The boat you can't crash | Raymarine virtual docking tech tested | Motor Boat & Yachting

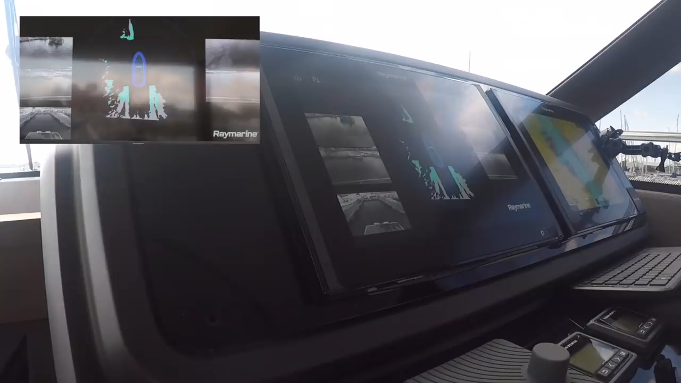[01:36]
I'm using this readout here, which gives me a 3D plan of the pontoon area and also a camera view from every camera.